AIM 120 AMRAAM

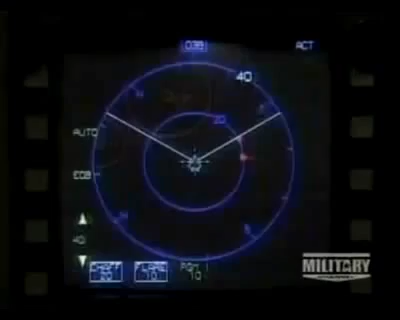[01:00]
The sophisticated interaction between the plane's radar and the missile allows it to track and engage multiple bogeys.